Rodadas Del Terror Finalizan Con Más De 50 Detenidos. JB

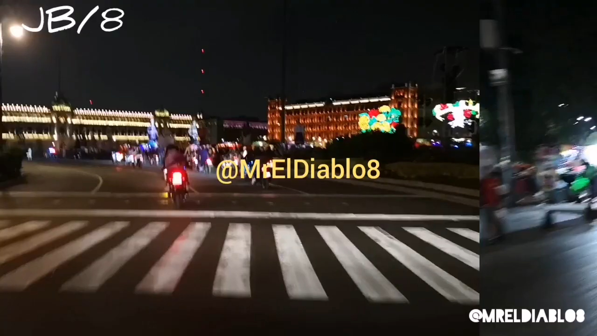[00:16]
Muchos de ellos, más de 100, 150, 200 de ellos, pues avanzaron en diferentes arterias,